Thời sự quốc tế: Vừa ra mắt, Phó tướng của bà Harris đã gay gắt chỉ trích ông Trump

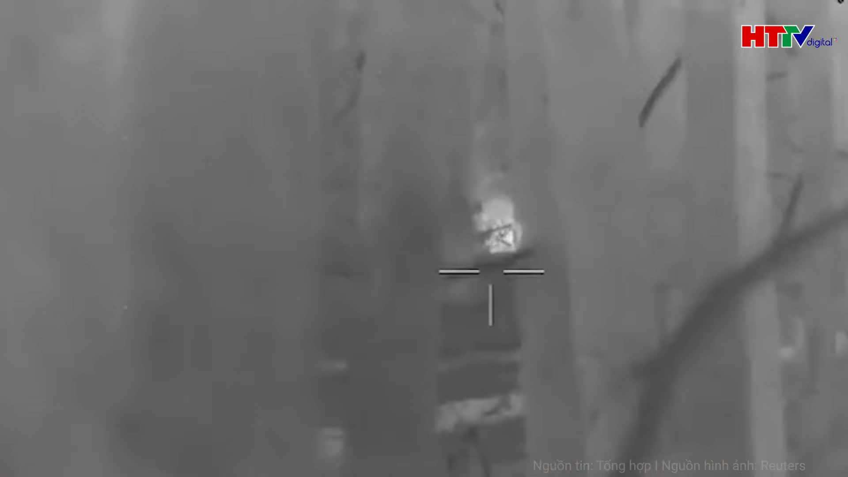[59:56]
Theo phía Moscow, một nửa số xe bọc thép của Ukraine đã bị phá hủy.
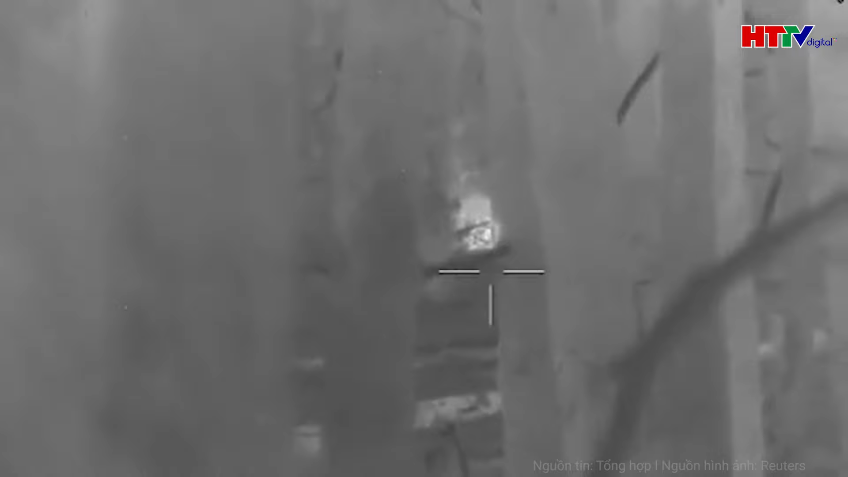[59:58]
Trong đó, theo kênh truyền hình Musk, một nhóm khoảng 100 binh sĩ Ukraine đi xe bọc thép bao gồm cả xe Humvee do Mỹ chế tạo đã tiếp cận biên giới Nga.